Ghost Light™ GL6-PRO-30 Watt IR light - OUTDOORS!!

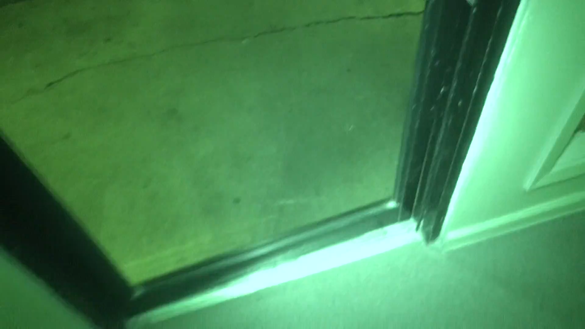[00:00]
at my apartment all right what's up everybody I'm at my apartment complex in Memphis Tennessee we just bought a house but we still live here at the moment um moving in next
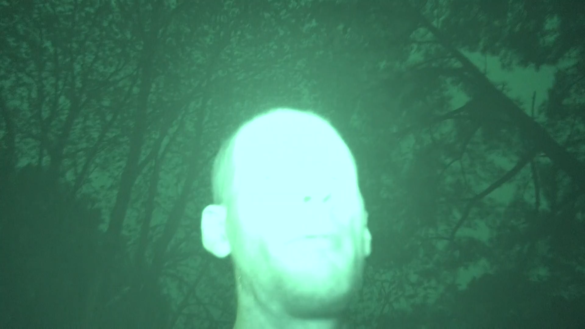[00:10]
month anyway here we go I'm gonna see what kind of throw I can get on this 30 watt light from uh Colorado Paratech
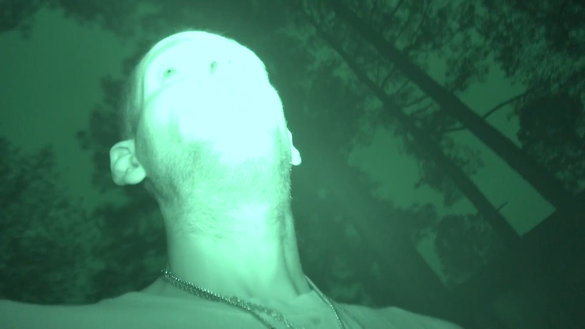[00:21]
best lights on the planet earth don't care what anybody says they're lightweight even the big boys are for being what they are they're in a lightweight 3d printed uh printed closures so they're really light as a feather for being or for a big 30 watt light it's
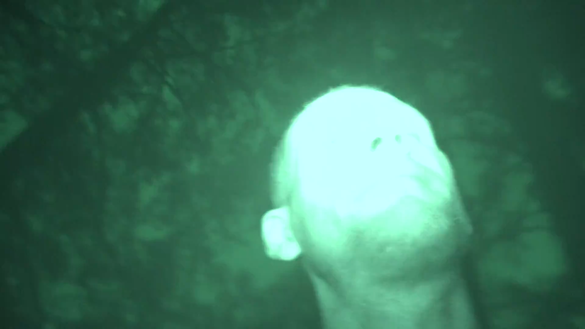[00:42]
well the lightest you're gonna find let's see what the fairway is whoa all right I don't even have this zoomed in I do have the 30 watt light
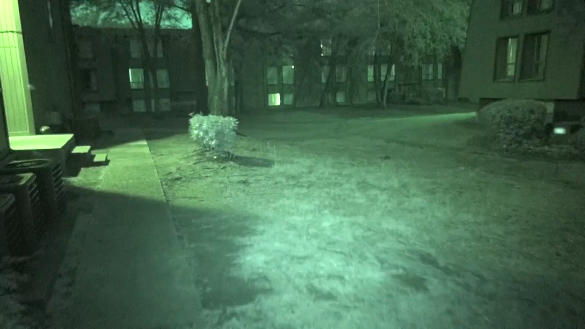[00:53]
all the way up this is outdoor that window is lit up right there about center screen I'd say that's a good half a football field away I mean it's got to be 50 yards and I'm seeing it easily zoom in
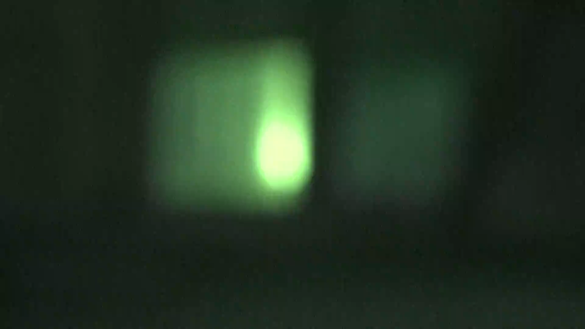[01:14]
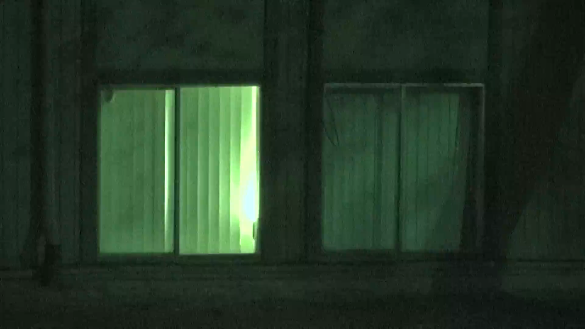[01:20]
this light is amazing what you can see
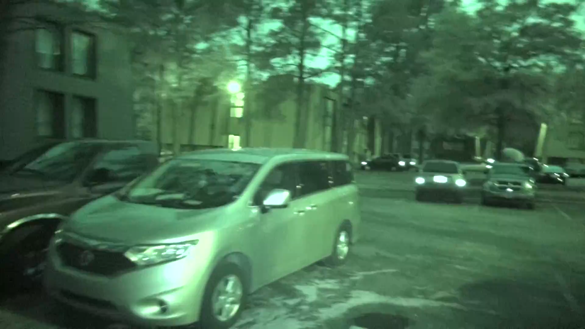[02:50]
lot see the Sun's not completely down yet it's not like pitch black but
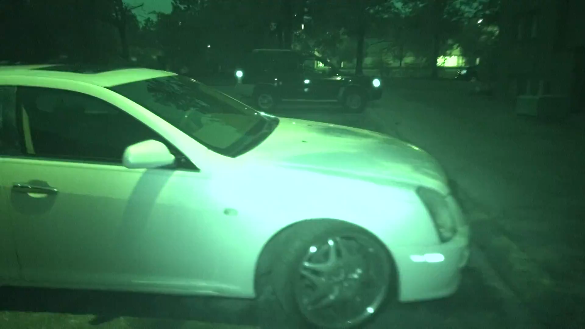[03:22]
was absolutely wonderful there's my car